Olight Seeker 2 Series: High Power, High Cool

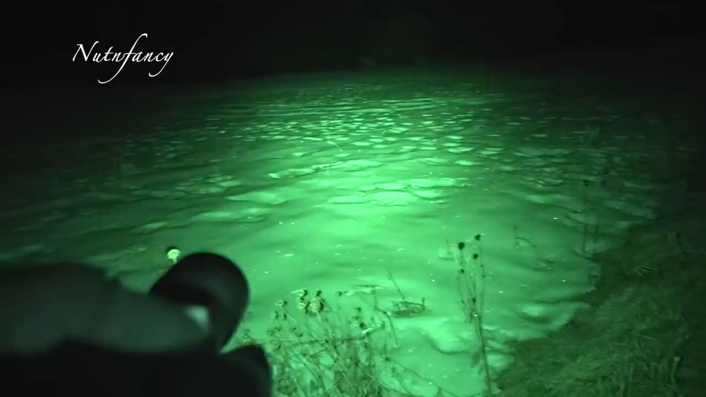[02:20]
This is an AV84055 with a nut and fancy hands mod in ghost gray.
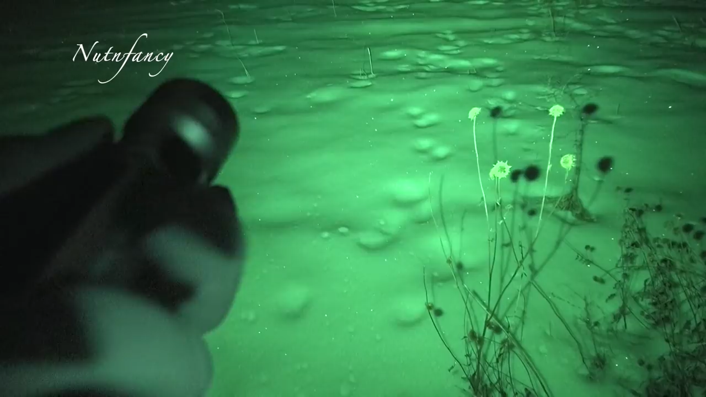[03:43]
T.M. Pierce, you knew I was going to say that because this light is so amazing in how it can illuminate an area. And that's how I think of the Seeker 2.
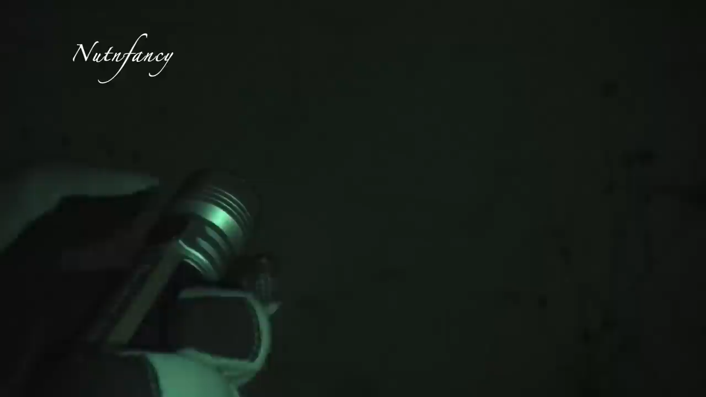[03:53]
It's an area light. It's not really a thrower light.
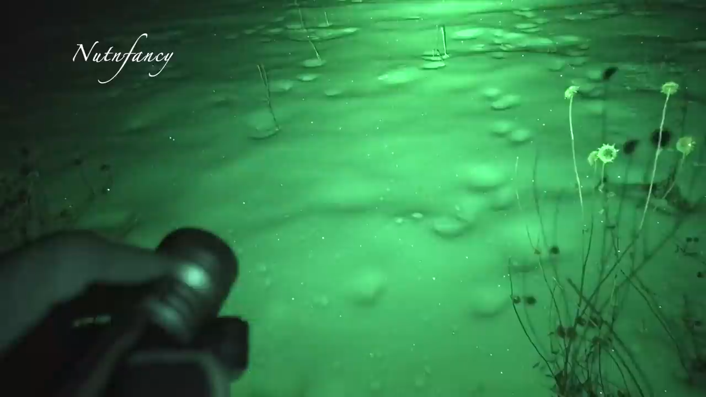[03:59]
And you can see that with a TIR lens, which I talked about in the other review.
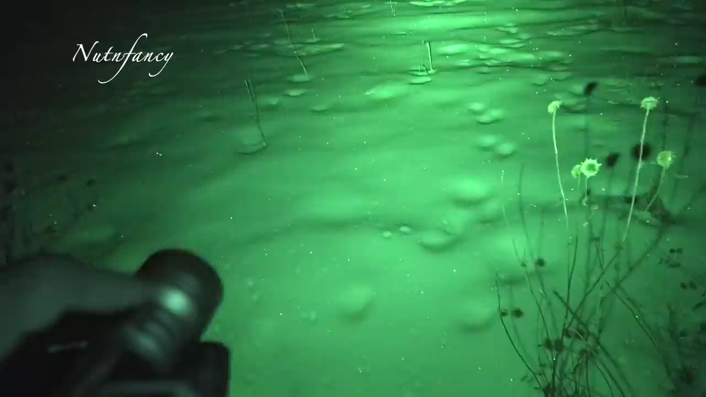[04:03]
It's really designed to flood an area with light. And I'm going to show you my infield testing.
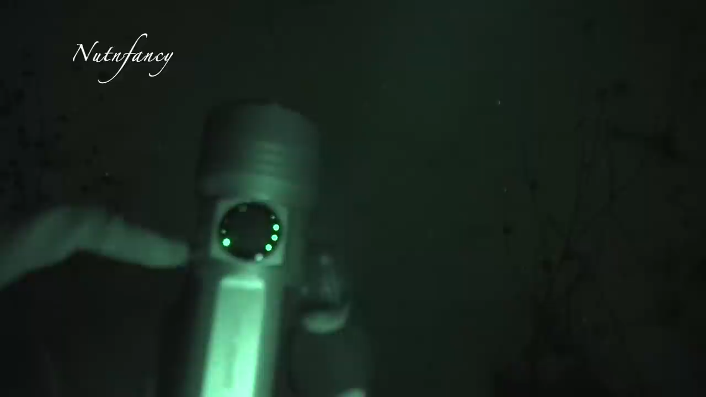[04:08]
It was during winter. I think there was some snow on the ground. I forget.